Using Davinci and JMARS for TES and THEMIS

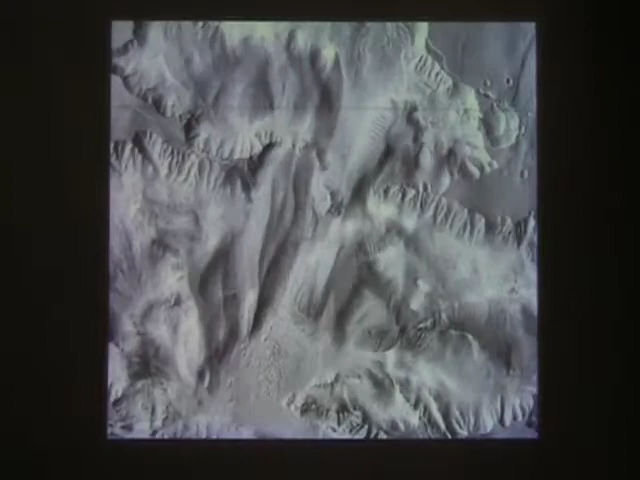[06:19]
And you can keep zooming in and zooming in. You can look at the nighttime data.
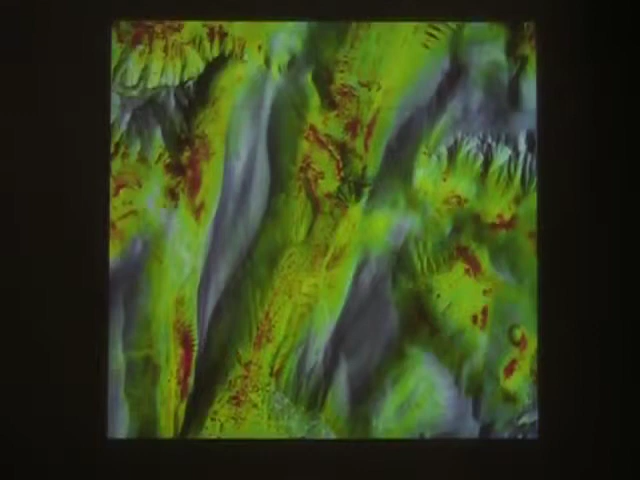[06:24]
You can colorize that nighttime data. It's better than DaVinci to all these different things.